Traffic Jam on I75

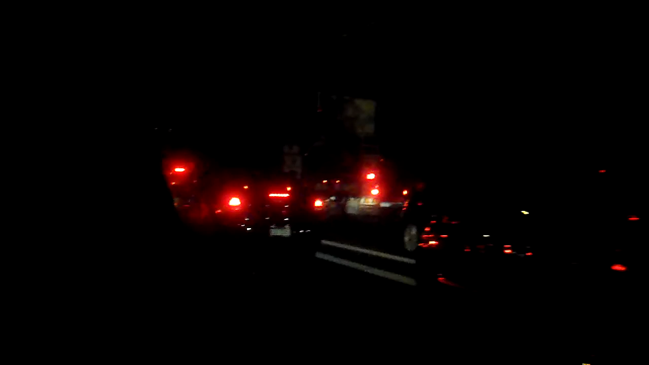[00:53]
We're actually really all moving at the speed limit, but I slowed the camera down so that it would seem as if...